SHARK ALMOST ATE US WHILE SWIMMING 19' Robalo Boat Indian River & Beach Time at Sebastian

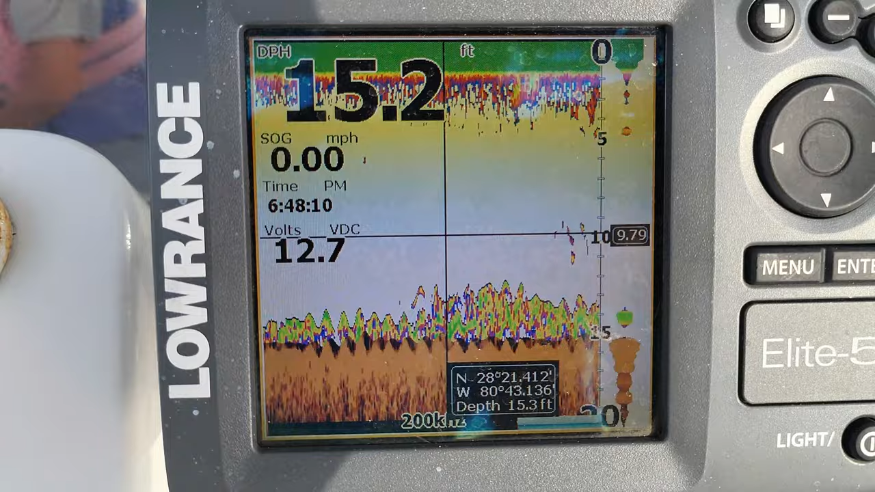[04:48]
On screen: speed 0.00 mph
All those fish down there. Oh, I don't know. Huh? Hot one?
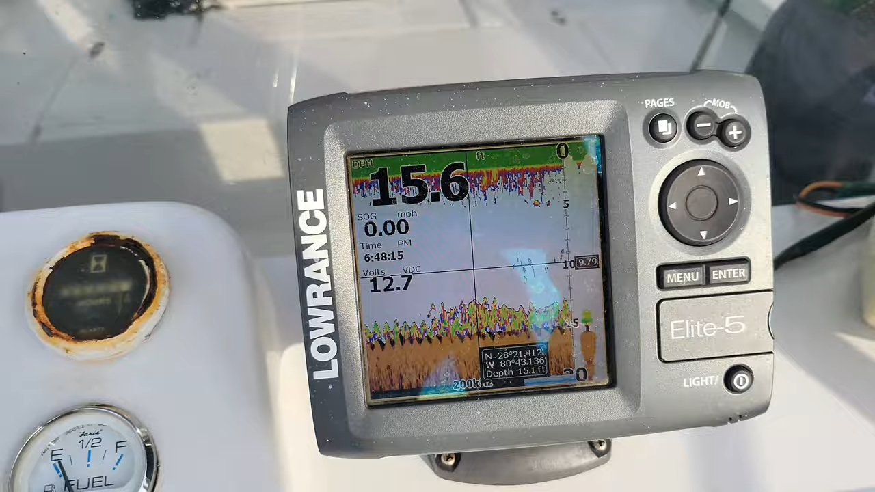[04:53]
Oh, so windy. So the boat is like rocking back and forth. Dad, a fish! Daddy,
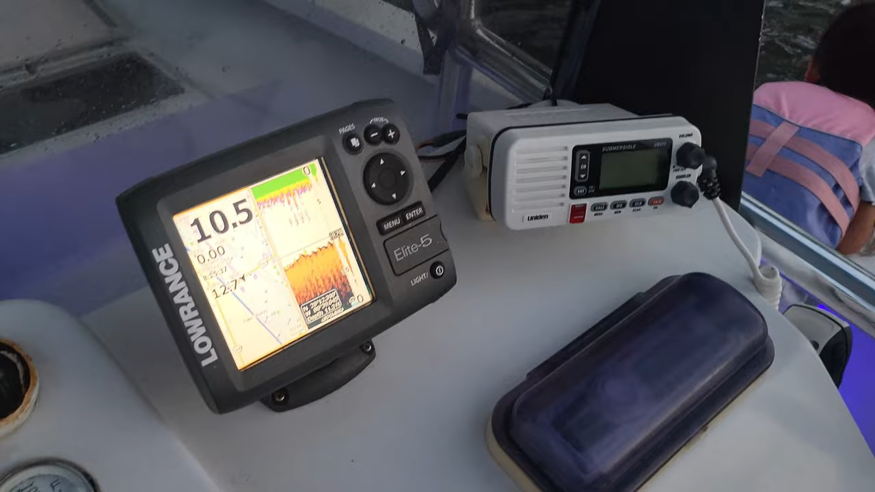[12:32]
There's no fish, guys. We're up here by the Dayfox bridge.